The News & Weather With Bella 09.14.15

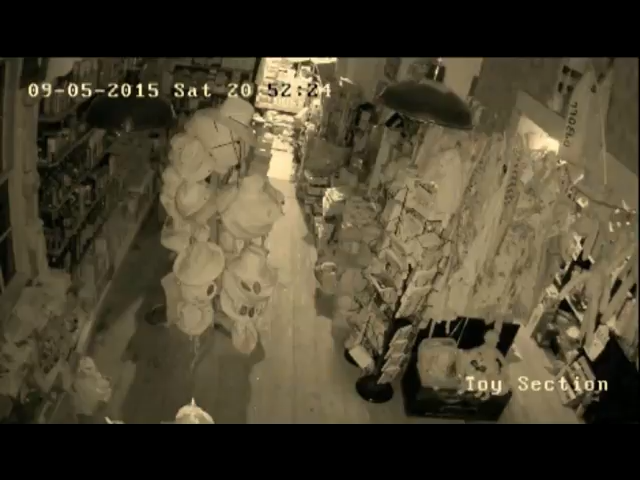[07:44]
shared on the social media by West Chisbury police asking people to identify the man. Mr. McCulloch saw the pictures and turned himself in. Lieutenant McCulloch said fotos de um homem mostrado em câmera de vigilância invadindo a loja Alice foi compartilhada
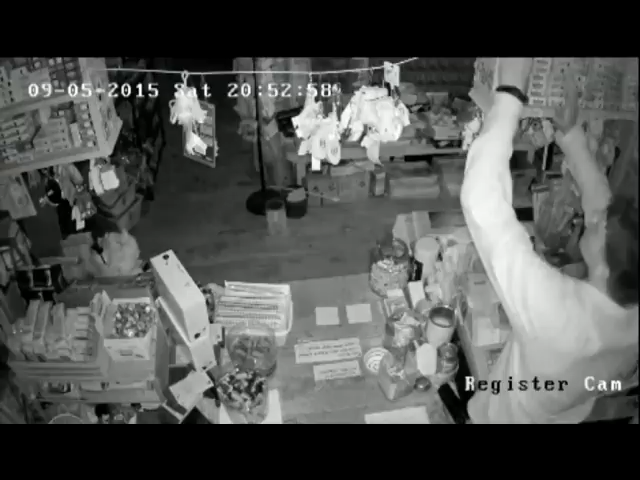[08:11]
na mídia social pela polícia de West Chisbury, pedindo ajuda à população para a identificação do homem. O Tenente McCulloch disse que o Sr.